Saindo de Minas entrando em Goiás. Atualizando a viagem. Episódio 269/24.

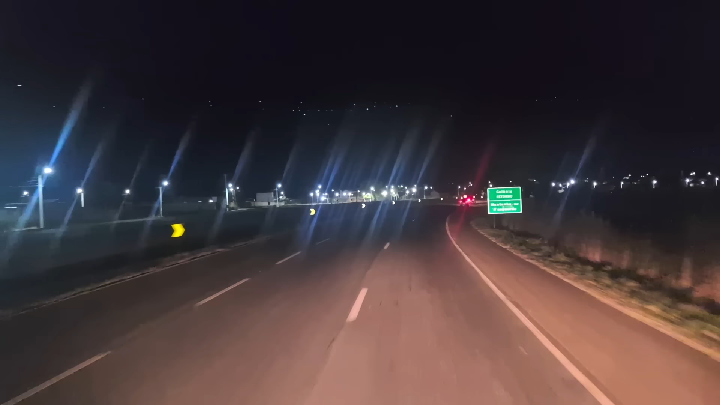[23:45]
E pra situar vocês, né? Porque senão vai ficar muito tarde e daí vai ficar sem nenhum mais um vídeo hoje. E como hoje é sexta-feira, eu vou fazer o seguinte, eu vou Abadiânia e Pirinópolis a 1 km. Eu vou gravar a passagem aqui por Abadiânia, vou encerrar esse vídeo. Aí vou gravar a passagem por Brasília e depois até a hora que eu parar pra postar amanhã, tá bom? Porque senão vai ficar muito tarde e daí a galera fica esperando o vídeo ali. Se bem que essas horas, já 9h14, a maioria já até desistiu, acho.